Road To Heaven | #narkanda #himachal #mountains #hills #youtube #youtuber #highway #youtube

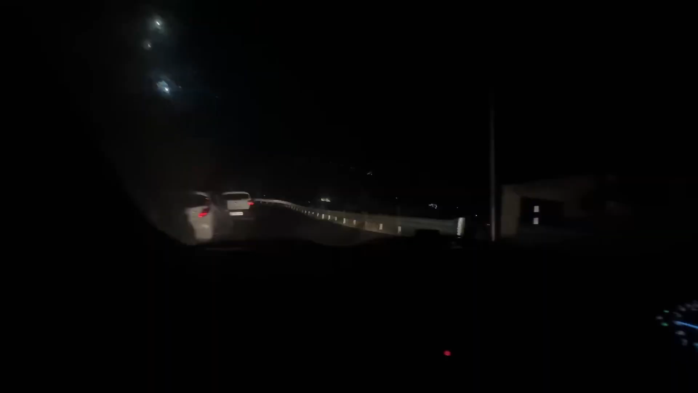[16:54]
भाई अब रात हो रही है, अभी समय हो रहा है
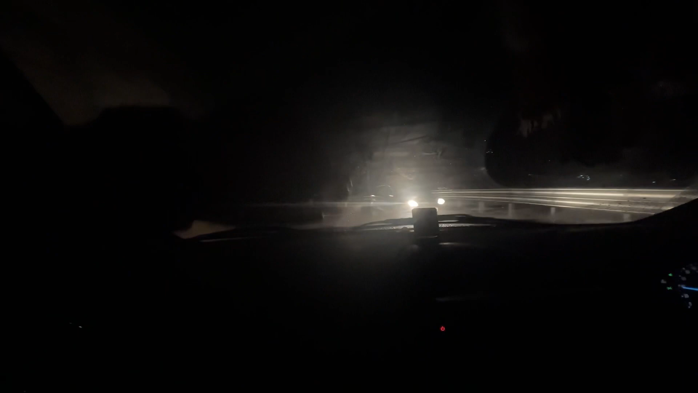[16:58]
7:10 और ऐसा अंधेरा हो गया है यहाँ पे।
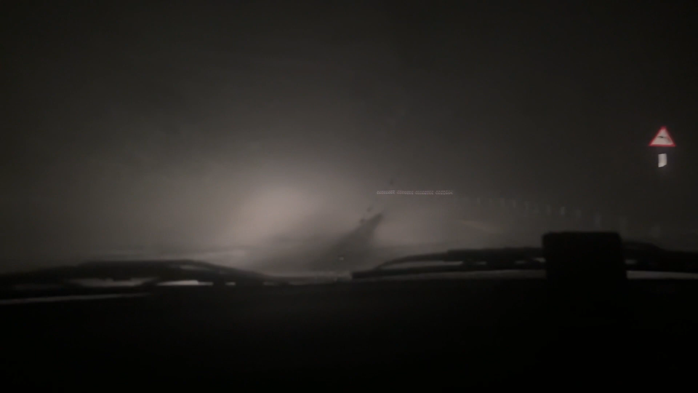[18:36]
बहुत ही डेंजरस है भाई ये नारकंडा वाला रास्ता ना बहुत ज्यादा।
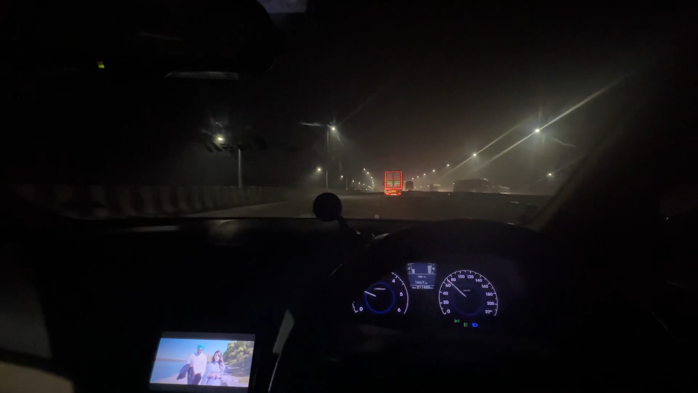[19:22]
तो भाई अब हम दिल्ली की पेरिफेरी में एंटर कर गए हैं, आप देख सकते हो यार कितना ज्यादा फॉगी है यार,